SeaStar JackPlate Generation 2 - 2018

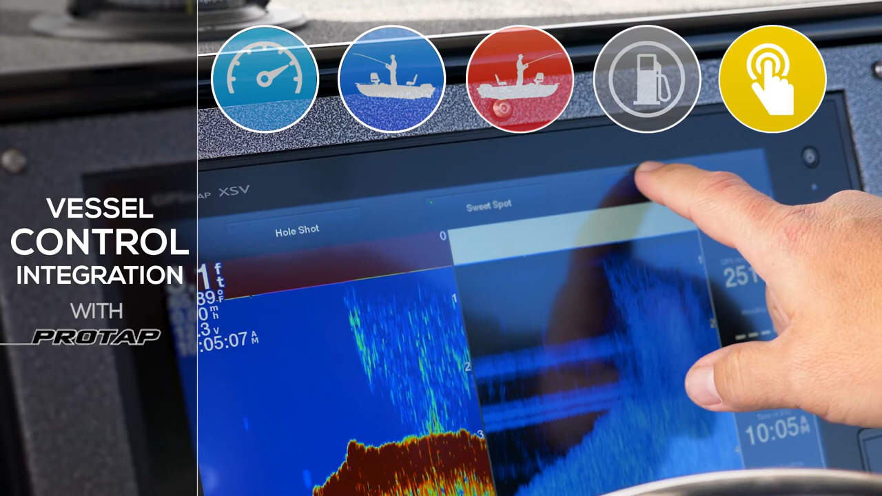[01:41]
you can instantly control your jack plate, engine trim and power poles. Ready to do a hole shot?
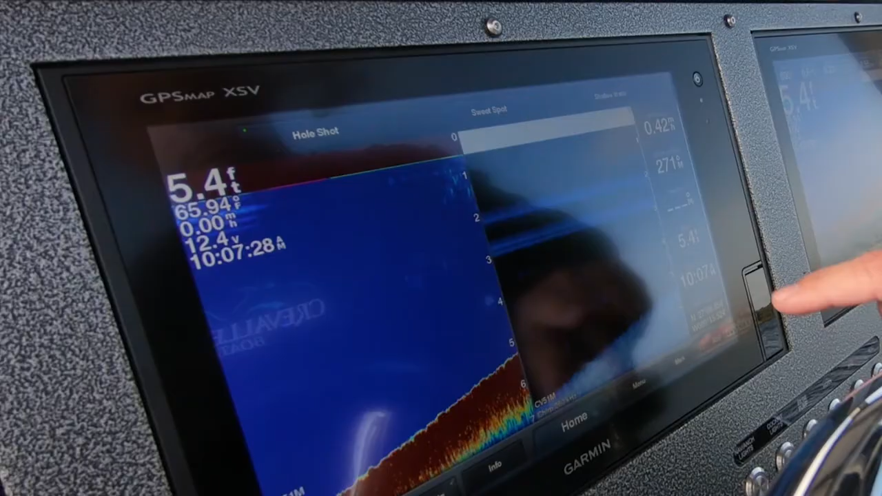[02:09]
On screen: depth 5.4 ft
Just hold a button to memorize your new setup.